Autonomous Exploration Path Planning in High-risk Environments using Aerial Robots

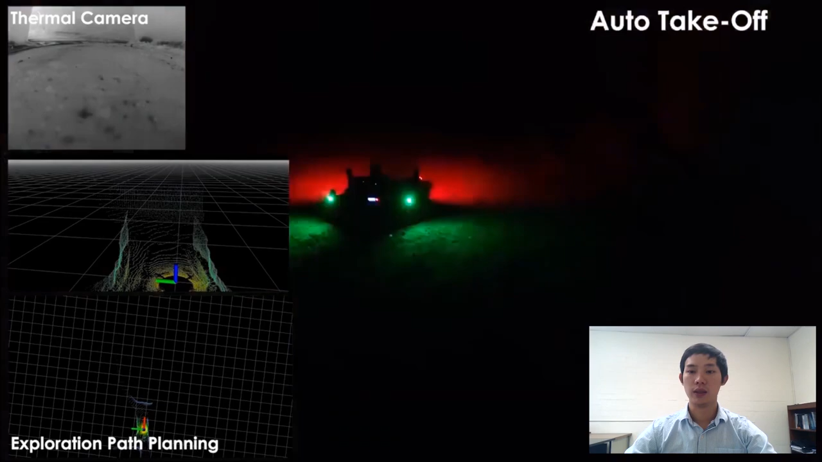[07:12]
In this experiment, we evaluated the whole planning framework in an active underground mine in Winnie Mooka, Nevada.
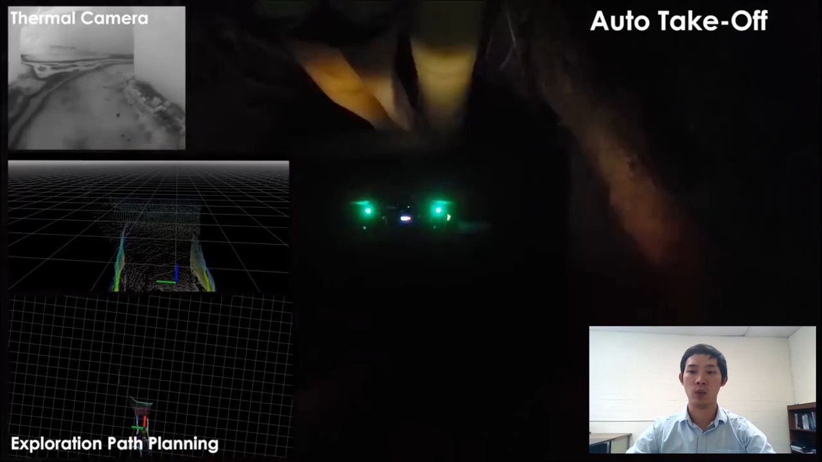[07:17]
The robot first continues the exploration with just local planner, leaning toward the left branch.
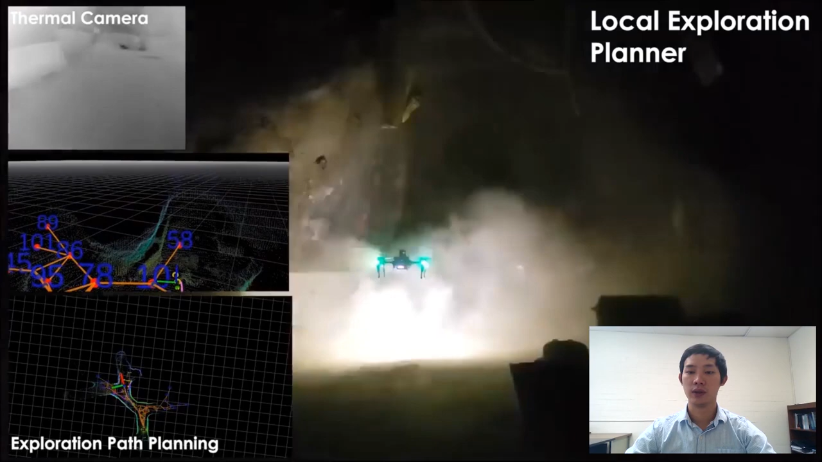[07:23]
You could also see here the environment is in low light and very dusty.
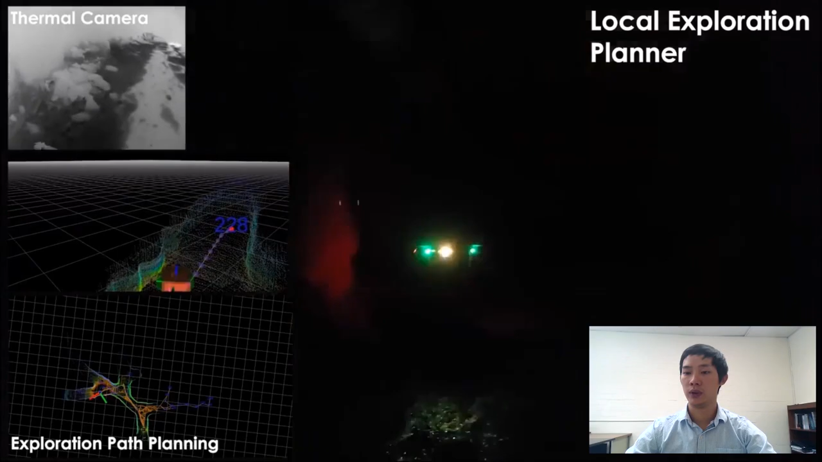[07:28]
The global planner is then triggered once the
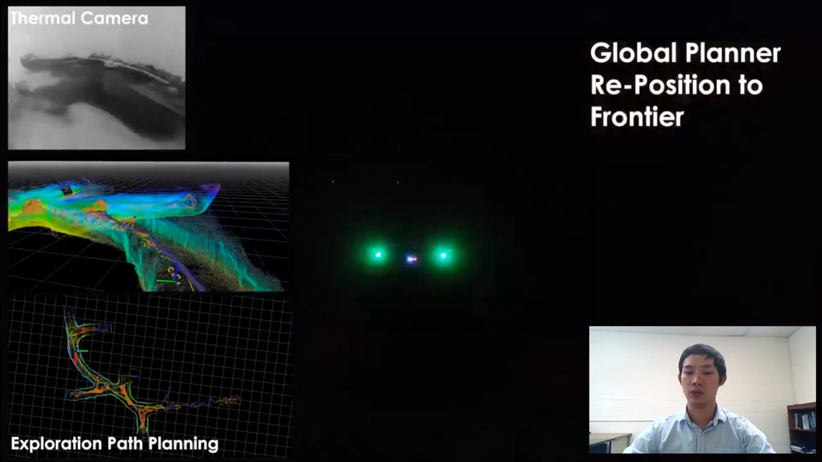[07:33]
robot reaches a predefined boundary of the environment on the left side, just limited for testing purposes. It is then repositioned toward the right branch,
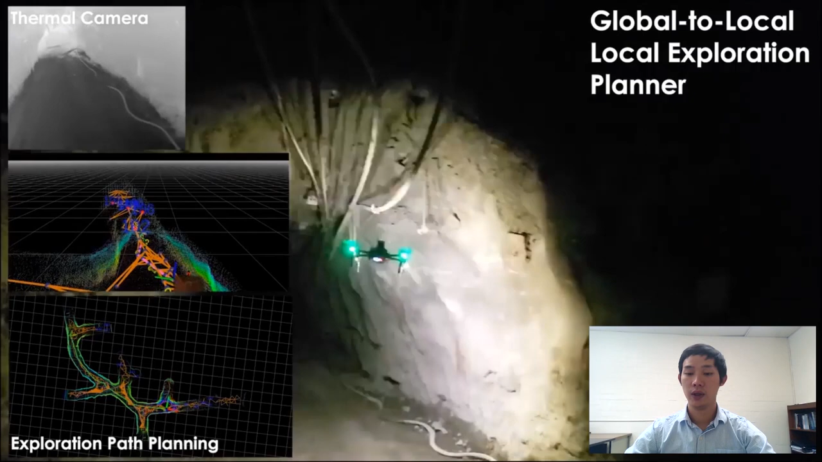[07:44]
and continues again with the local planner.
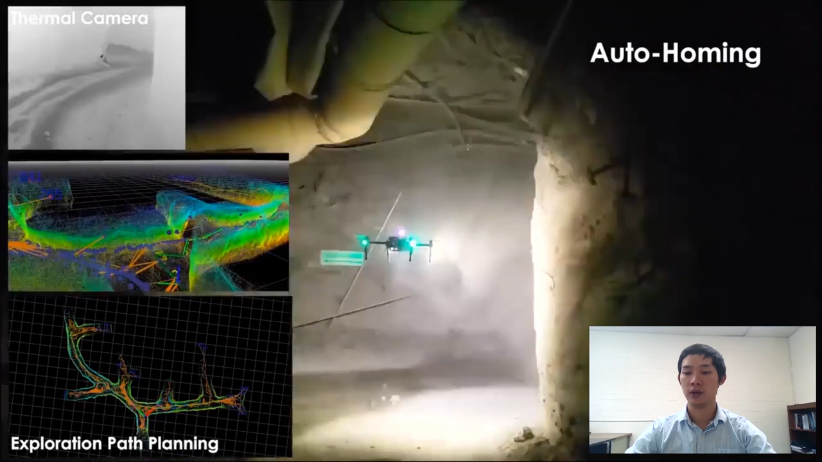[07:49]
Eventually, the homing is triggered to bring the robot to the starting location. Given limited flight time of aerial robots in general,
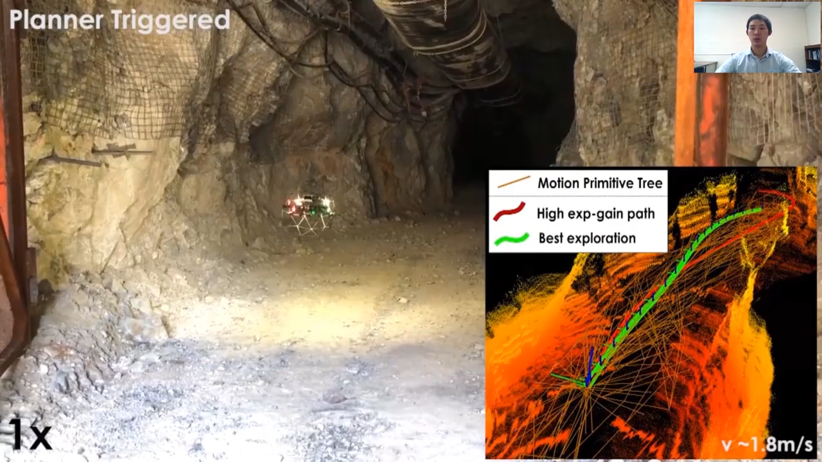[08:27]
In this experiment, we demonstrate the proposed approach utilizing motion primitives for fast and agile acceleration in an underground tunnel.
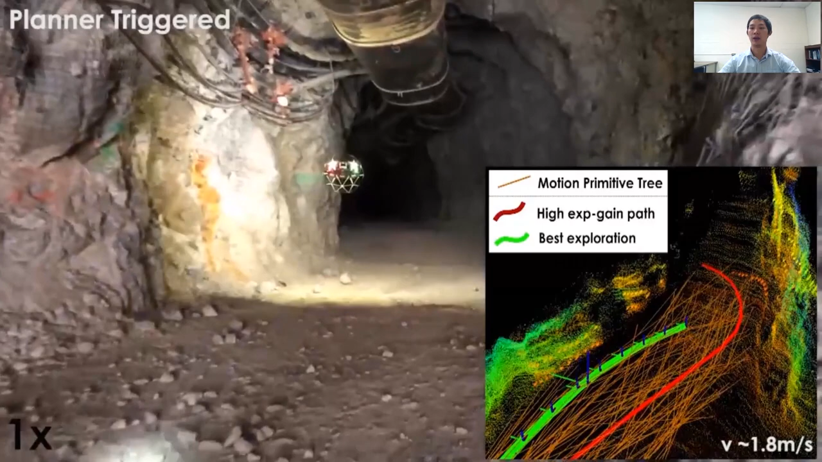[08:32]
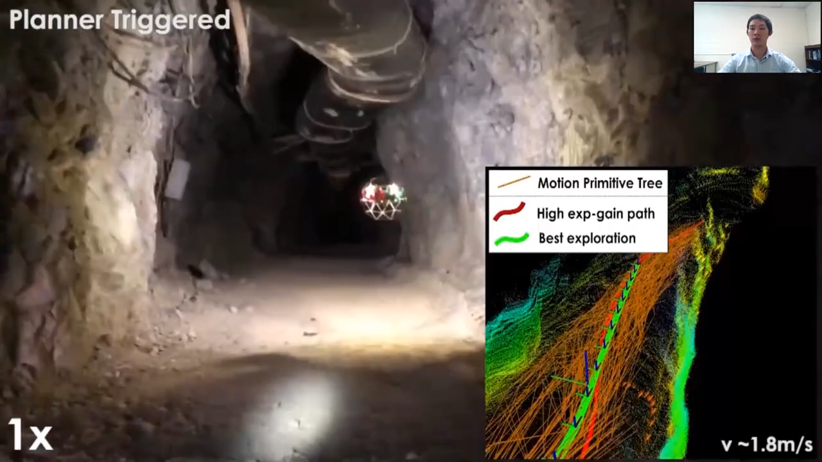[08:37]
The robots were able to fly up to 1.8 meters per second, and map the whole main tunnel,
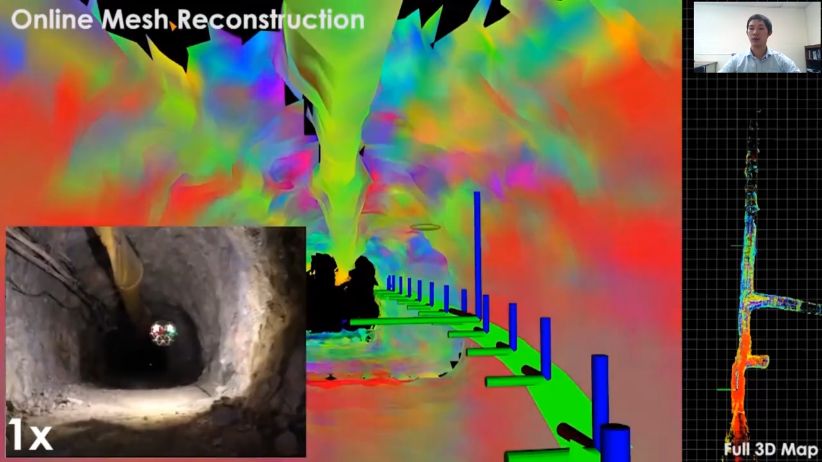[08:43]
in this case is around 170 meters, within only 90 seconds.
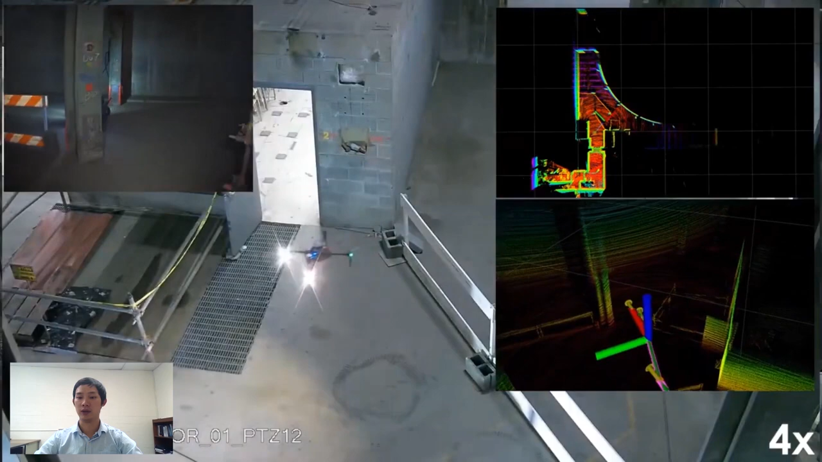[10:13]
The event was organized in the spring 2020 inside an abandoned power plant in Seattle. The aerial platform in this video,
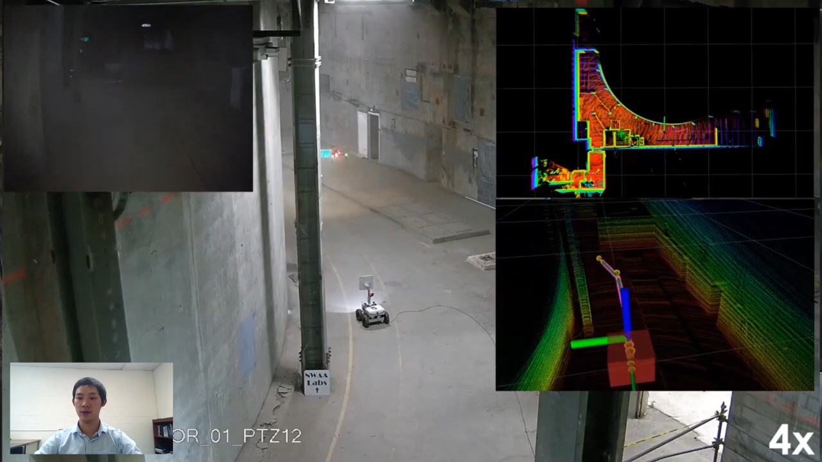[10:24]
considering as a scout for the team, was started from a gate entrance,
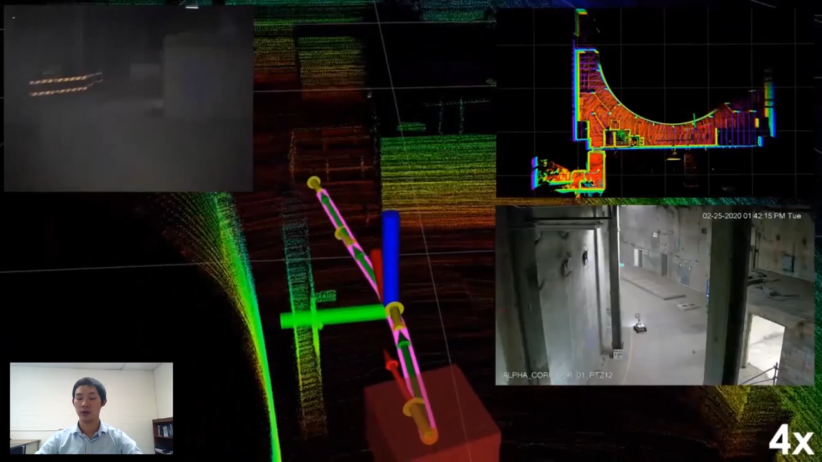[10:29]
then autonomously explode and marked the environment.
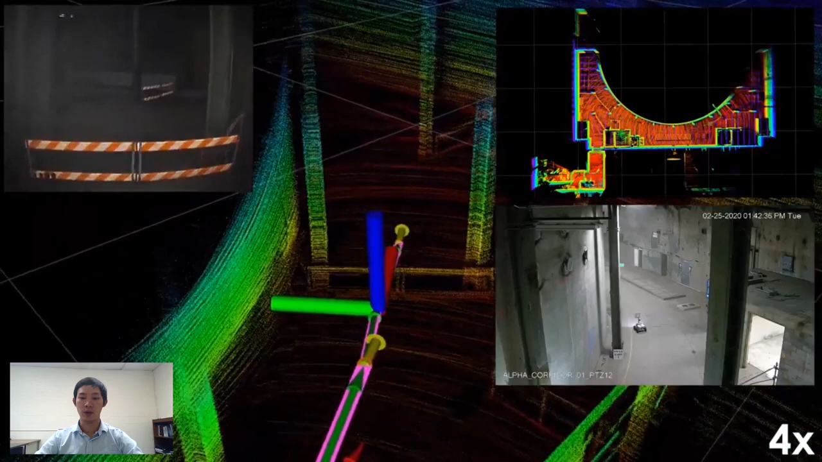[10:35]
And finally, the homings were triggered and the robot safely flew back to the entrance.
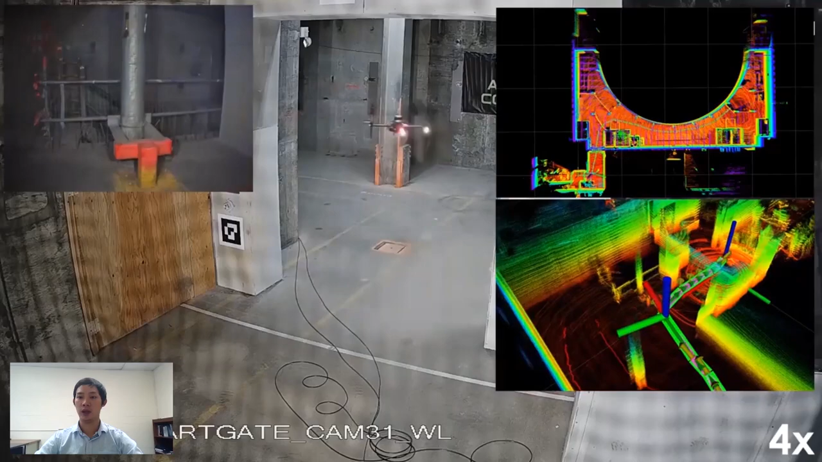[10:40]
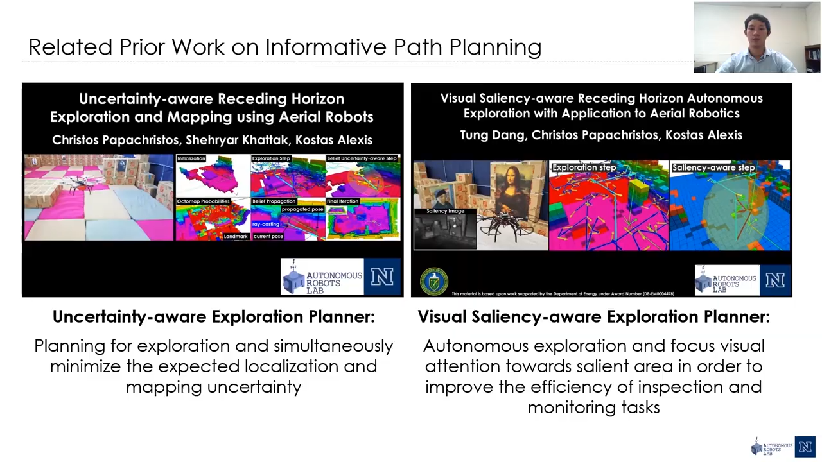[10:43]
In this slide, I would like to show several related work from our lab,
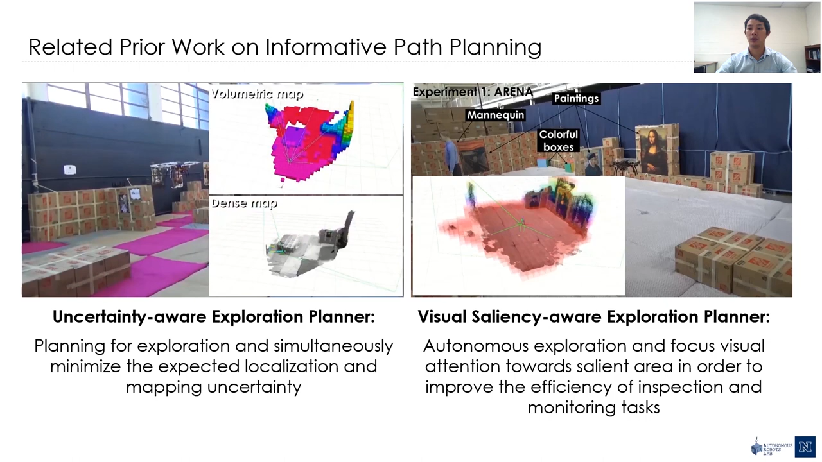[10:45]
in which we investigated on how to optimize the exploration goal with another objective,
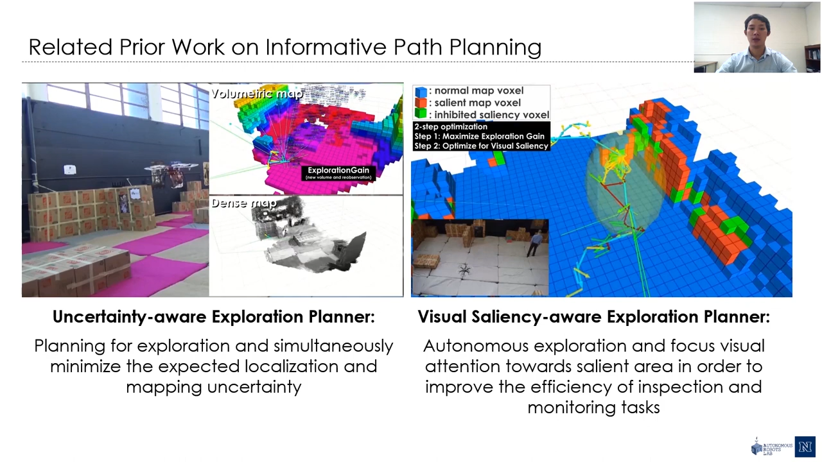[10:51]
which is usually a case in practice. For example, in the work on the left, we emphasize on how to minimize the localization error during the exploration,